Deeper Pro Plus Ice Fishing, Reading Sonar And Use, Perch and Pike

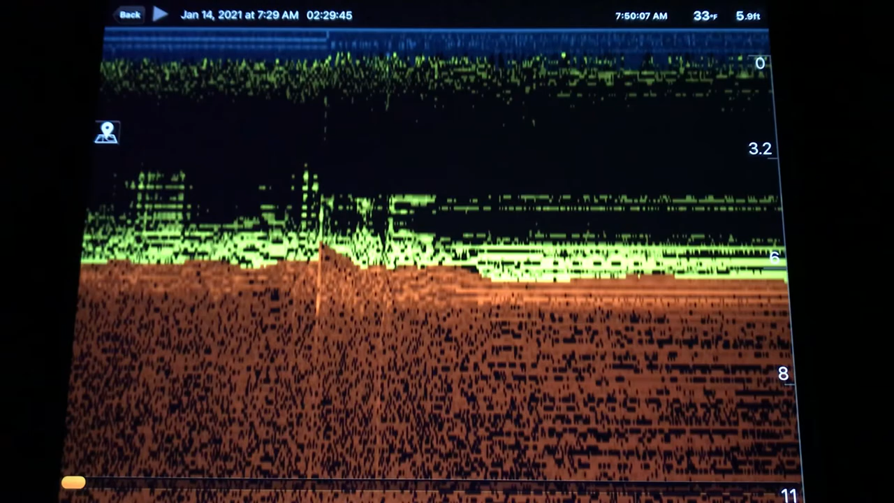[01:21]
On screen: depth 5.9 ft
The sensitivity is not set. So the picture is pretty crappy right now. And you can tell that I'm trying to fix it as this goes on.
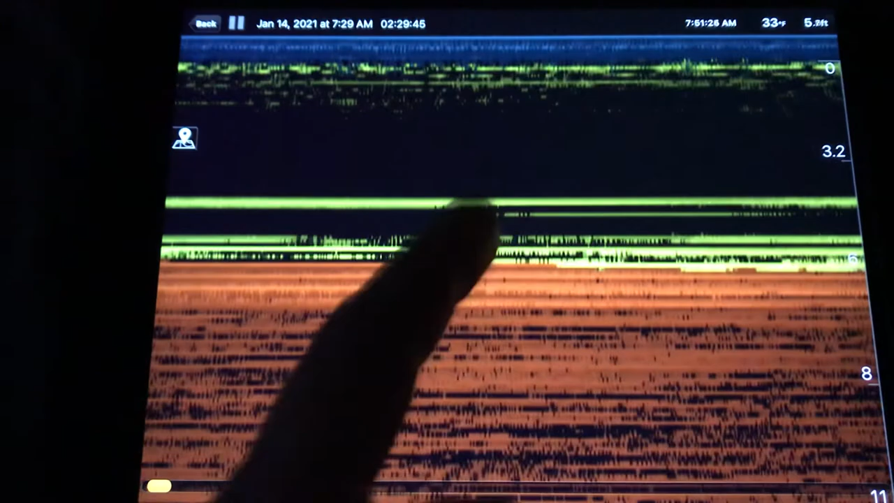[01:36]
On screen: water 33°F
And after about five minutes I get it tuned in right.
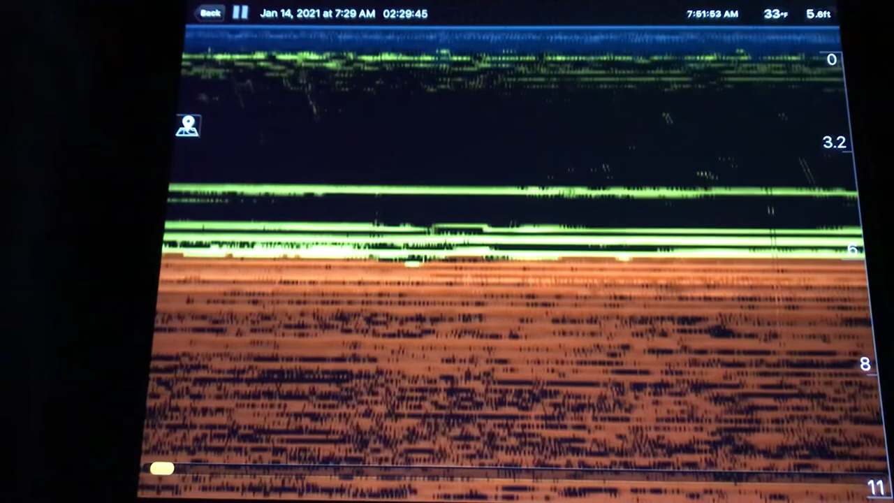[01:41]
On screen: water 33°F
And it's looking much better. And you can see I see my jig right there. So I was getting it tuned in pretty good.
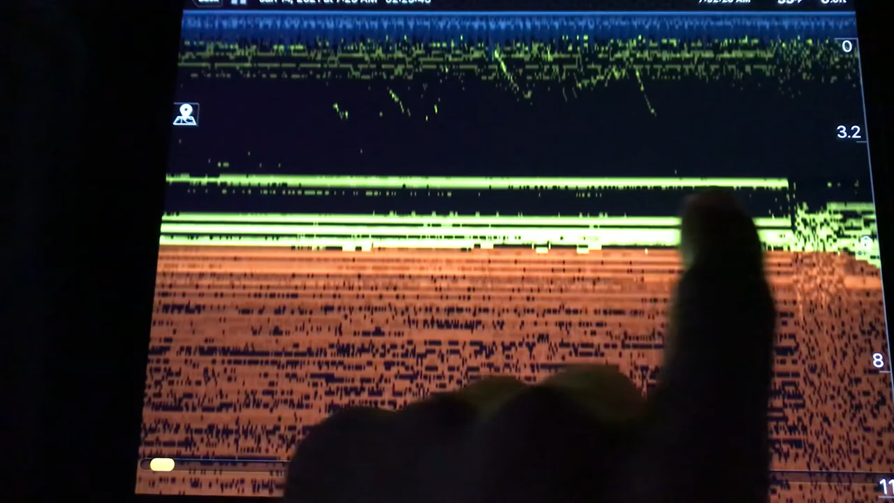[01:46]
And then I switched the setting again to a higher sensitivity and it became distorted.
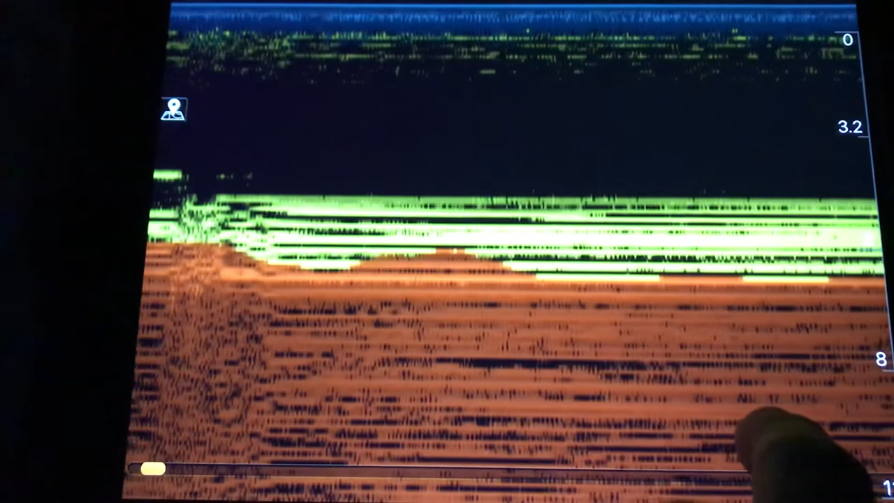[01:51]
So as I'm doing this I actually catch a purge. So let's see that real quick.
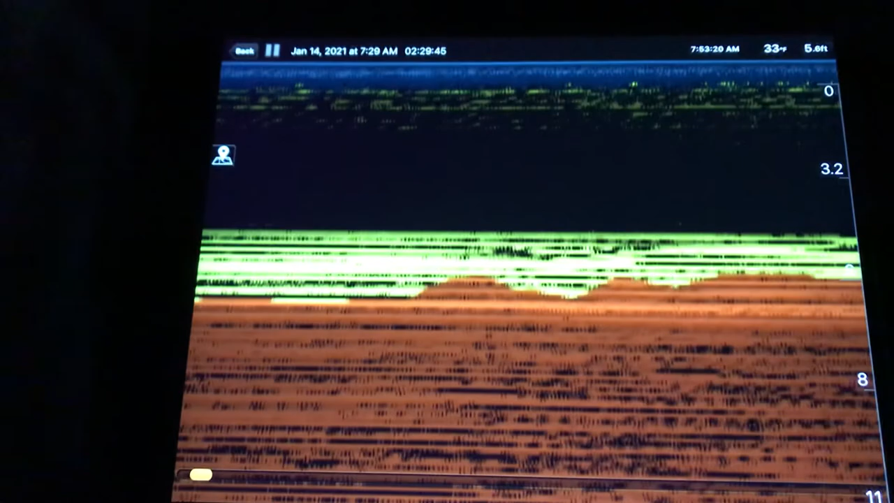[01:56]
And then I'll show you guys how it's supposed to look.
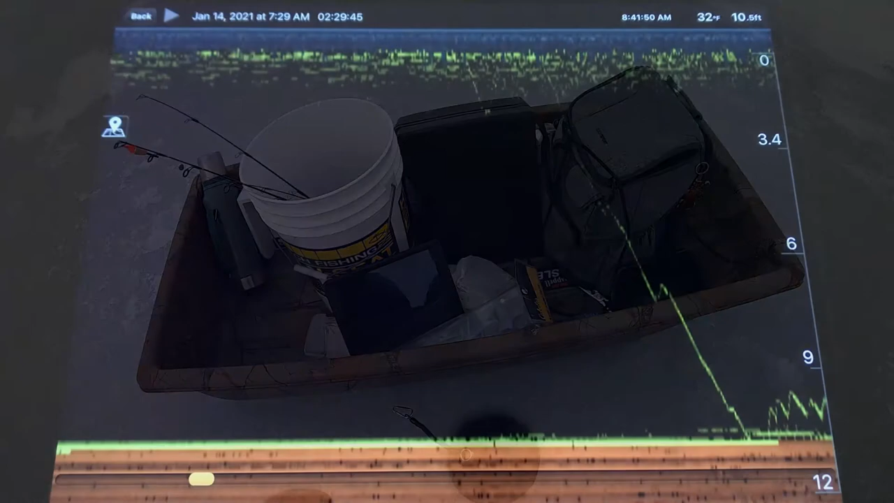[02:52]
On screen: depth 10.5 ft, water 32°F
And once you have the sensitivity dialed in it looks pretty good. You can see my jig going down on the right there. That line. That's just my jig with the minnow. And I start jigging over here.
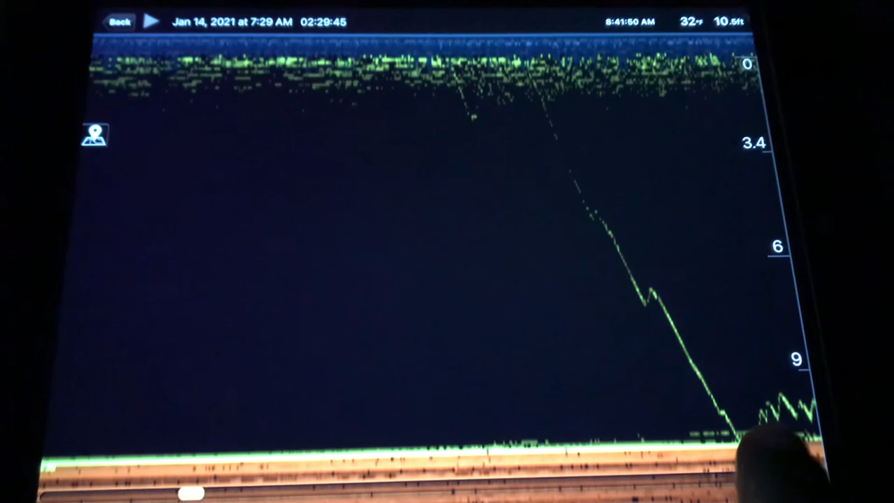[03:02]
The mark down here. The yellow mark.
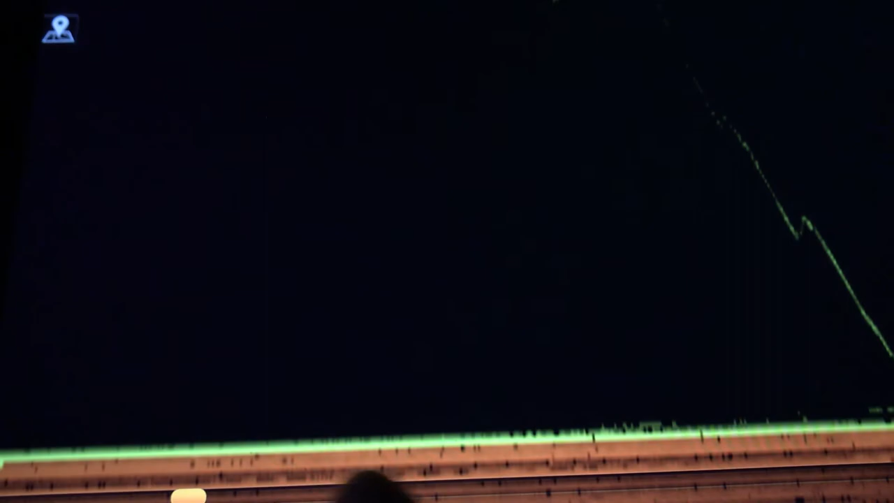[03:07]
Shows that there is something down here. The orange is the very bottom.
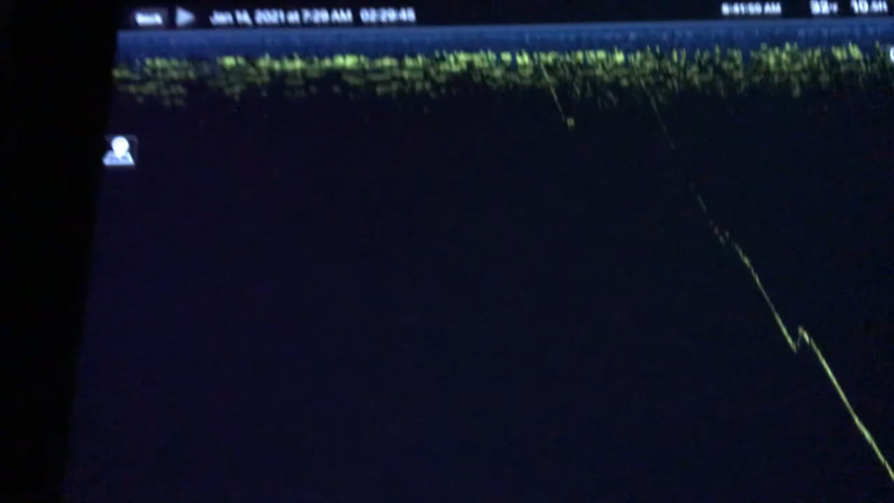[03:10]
And the blue mark is the ice on top.
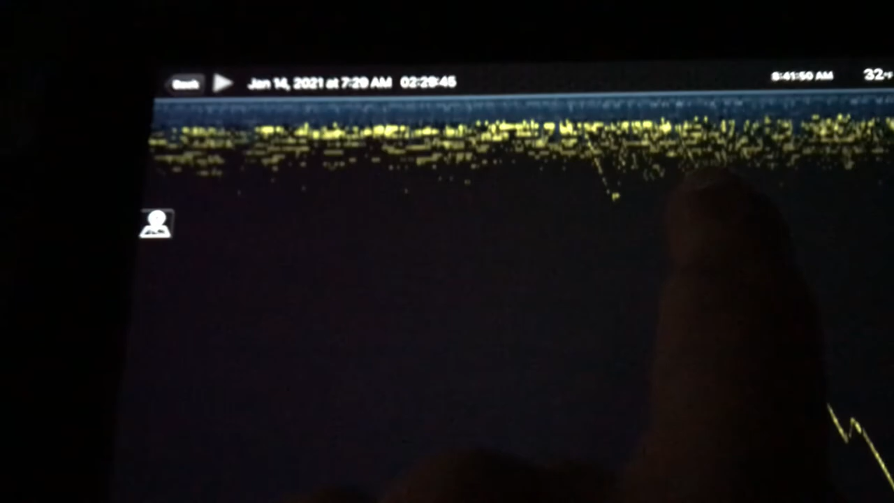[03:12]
So as I start jigging over here. I actually get a strike. A fish comes up and strikes it. And I miss him. Right here.
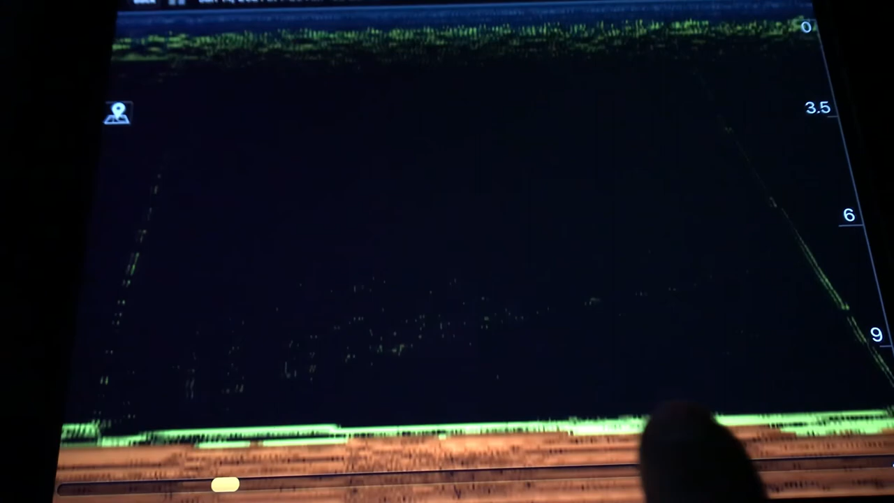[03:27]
And you can see my jig going back into water right here. Trying to get him again. There it is.
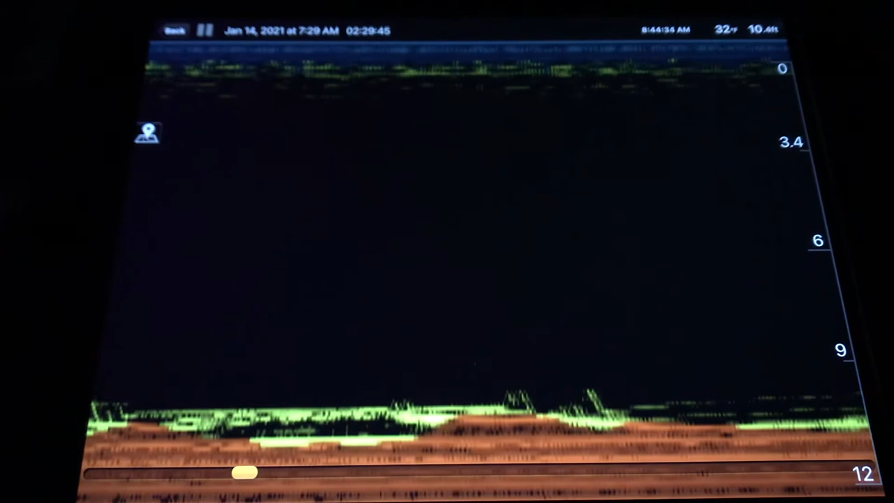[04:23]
On screen: water 32°F
And I actually hook up with it. And I lose it. So let's take a look at that. Now here I drilled the hole.
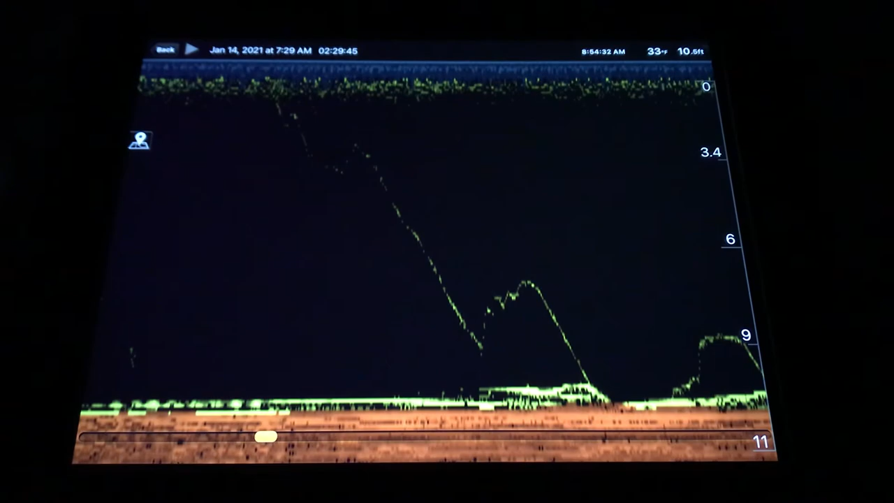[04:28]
And I noticed some action right away on the bottom. So you can see me drop my jig in.
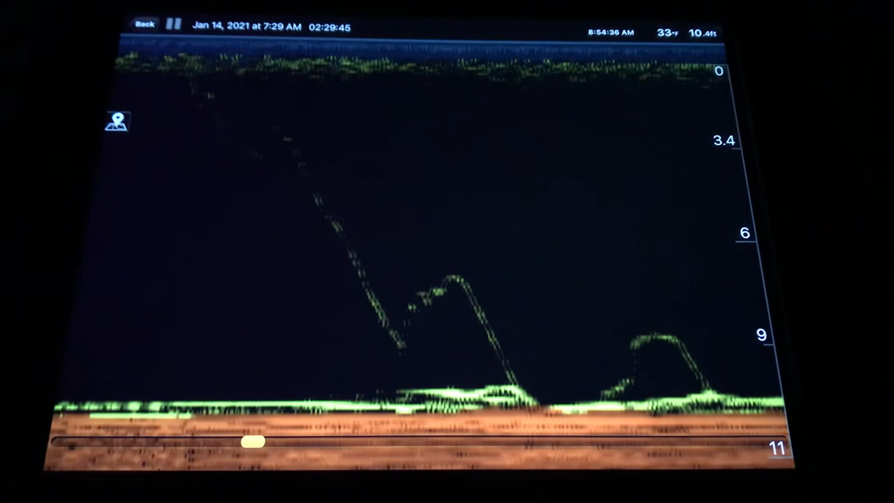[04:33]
On screen: depth 10.4 ft
And as I'm jigging. I noticed a really big mark. On the screen. And that's the pike that I hook into. As we'll see here in the next clip.
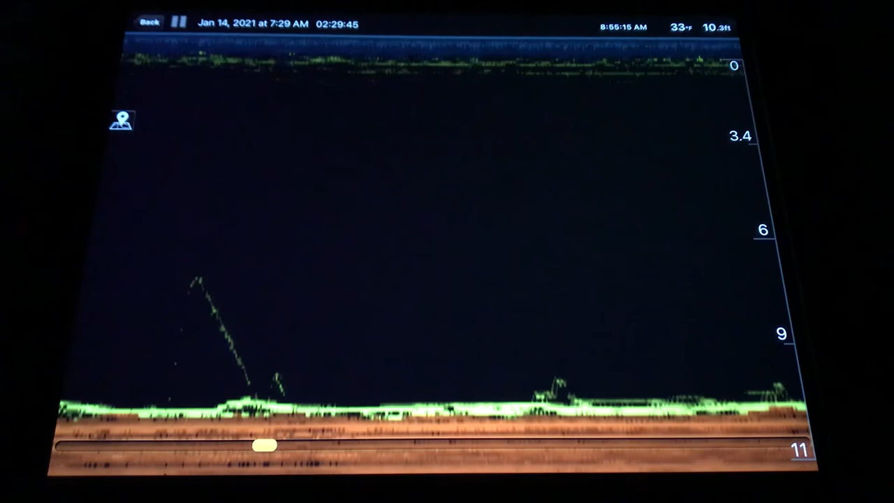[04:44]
So this thing definitely helps. If I didn't notice that big mark. I could have walked away from the hole.
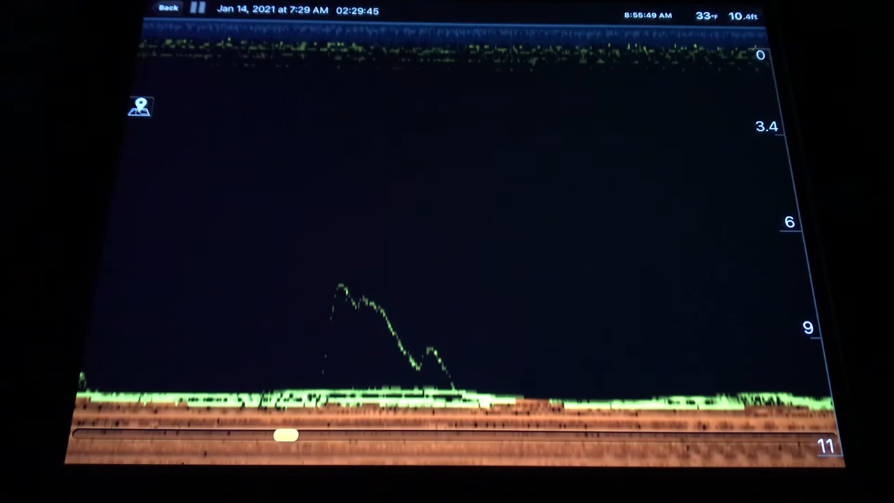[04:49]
On screen: depth 10.4 ft, water 33°F
And never even hooked up with him. Even though I missed the pike. He bent my hook out. It was still a very fun fight.
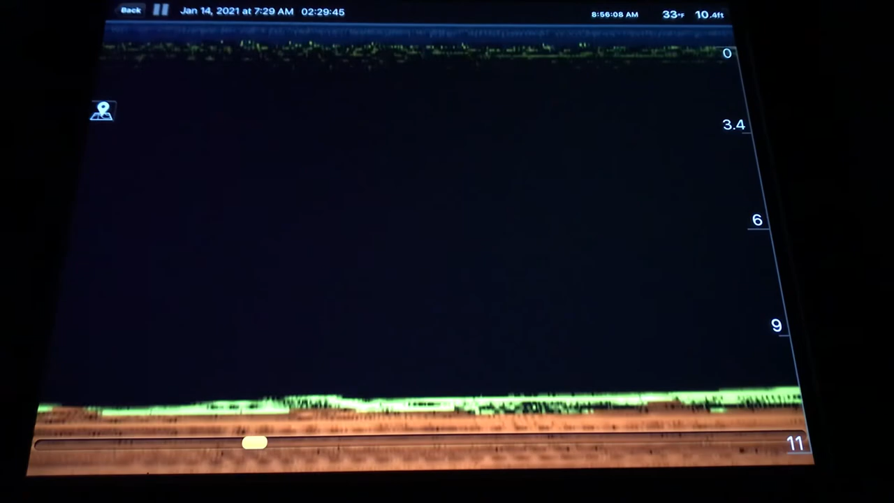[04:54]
On screen: depth 10.4 ft, water 33°F
You can see I'm just jigging the very bottom now.
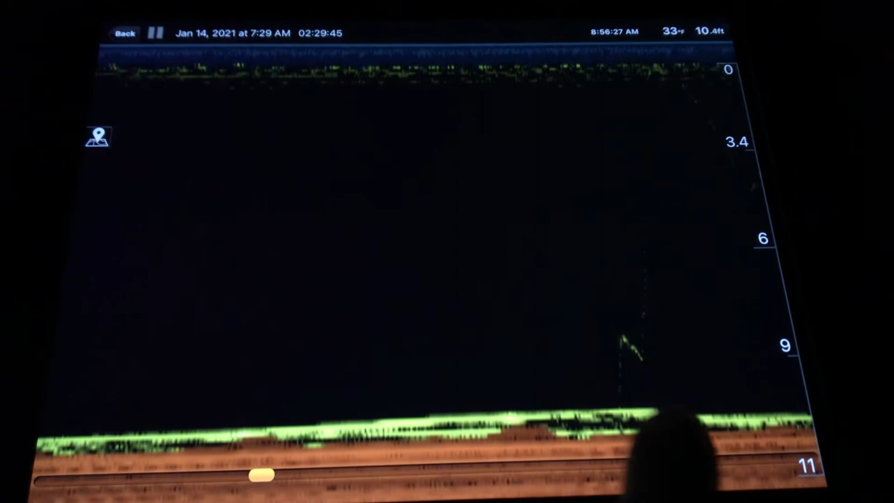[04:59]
On screen: depth 10.4 ft, water 33°F
Sometimes I just keep my minnow at the bottom. Without moving it. But then I noticed this pike.